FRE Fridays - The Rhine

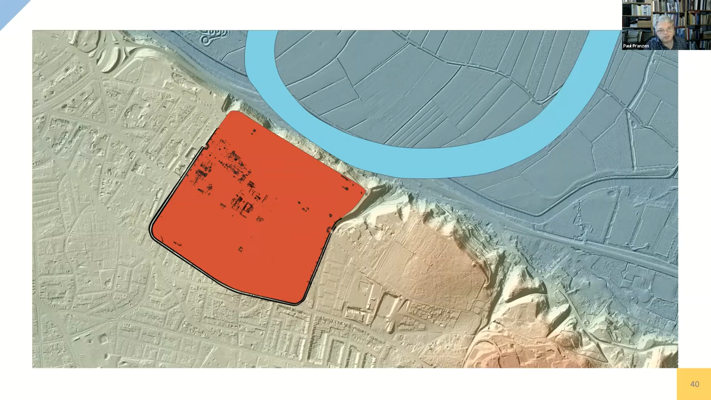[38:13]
Bird's view, and in right mark the interior of the fort, or base, the river at that time, probably.